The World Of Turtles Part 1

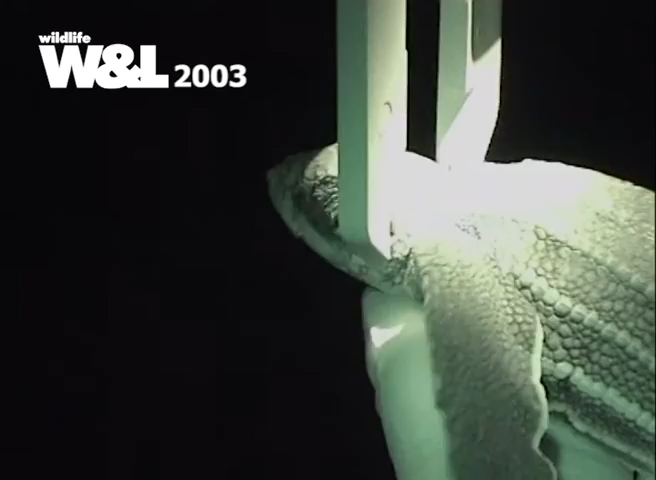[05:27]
At night the Earthwatch volunteers, who come from many countries, check carefully on their hatchlings about to be released.
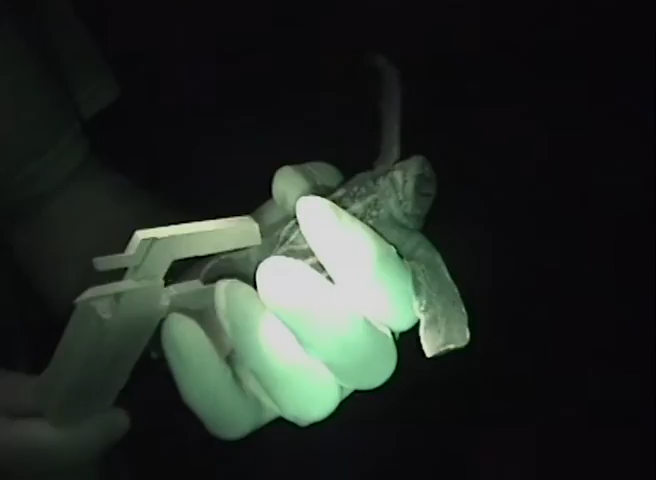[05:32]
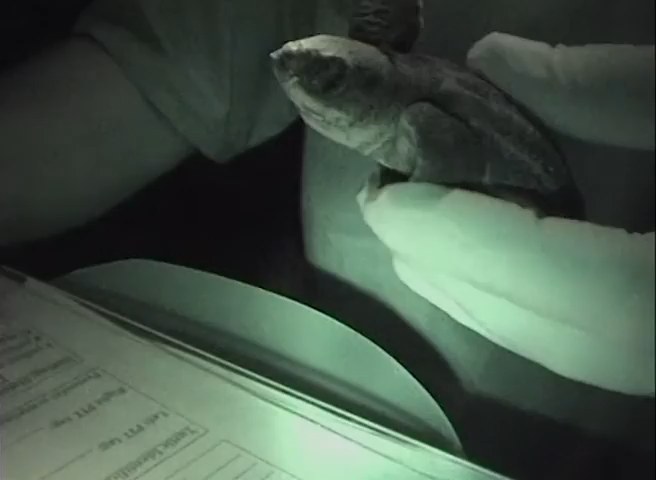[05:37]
Red light is used so as not to distract them. Lights they can see, as in many tourist places,
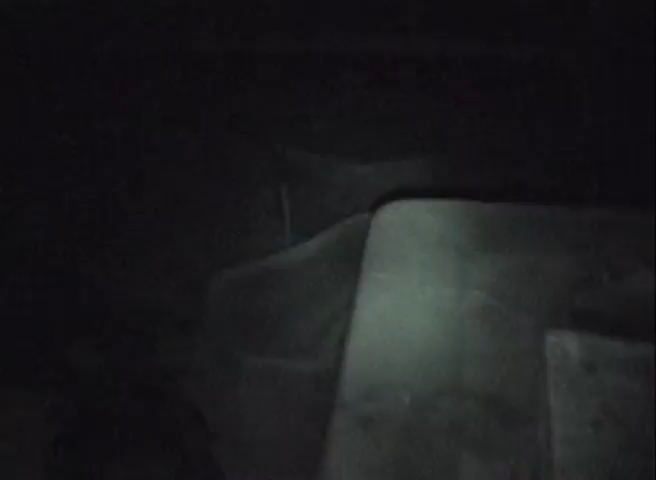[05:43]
may cause them to set off inland and die in the process.
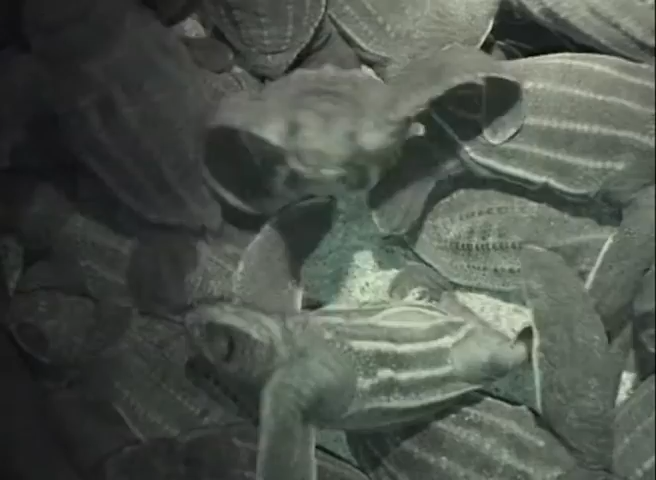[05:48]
Earthwatch volunteers may be young or old and
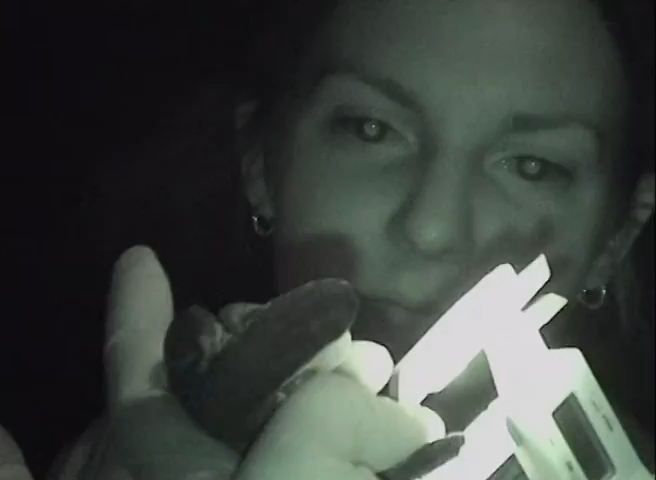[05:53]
come from a variety of skills guided by a scientist.
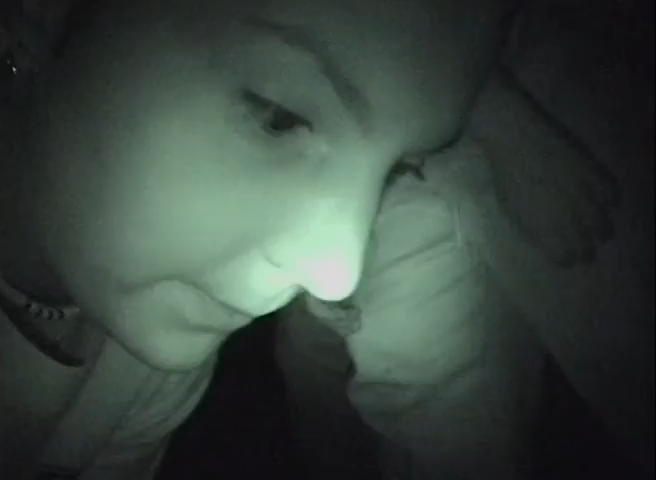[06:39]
They say only one in a thousand will survive and
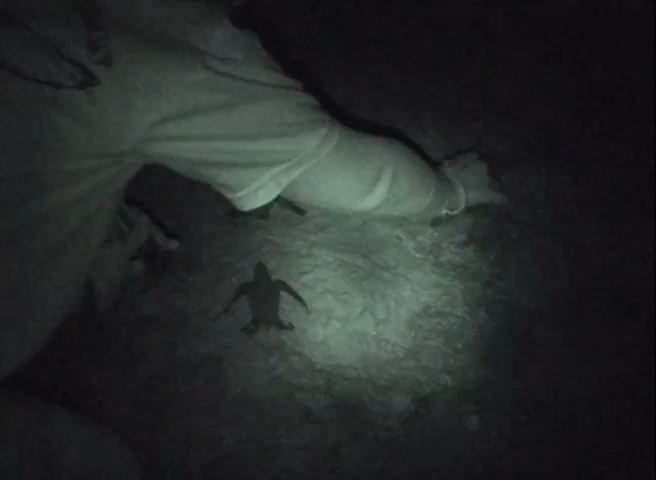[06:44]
then return to this same spot to nest.
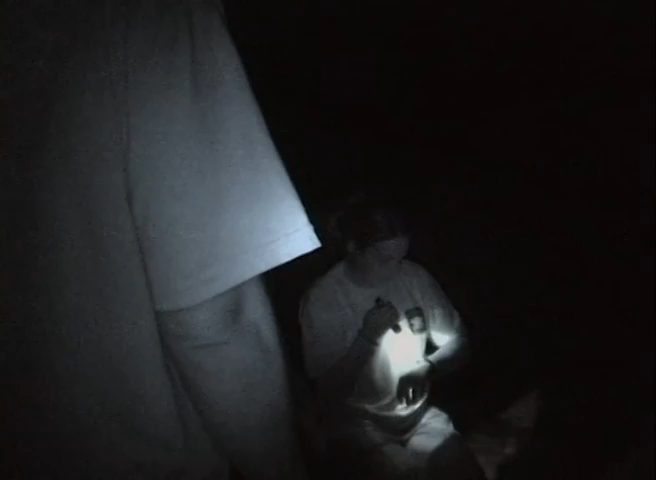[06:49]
All we can say is these volunteers are increasing their chances, if only by a bit.
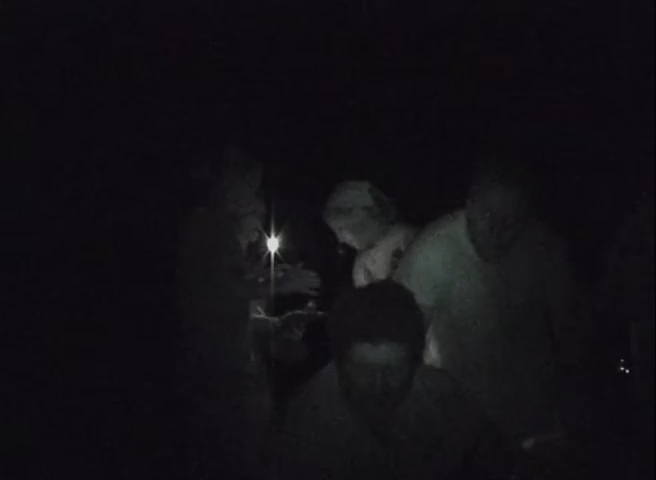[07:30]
a guide and a scientist show paying tourists what goes on at night on Playa Grande.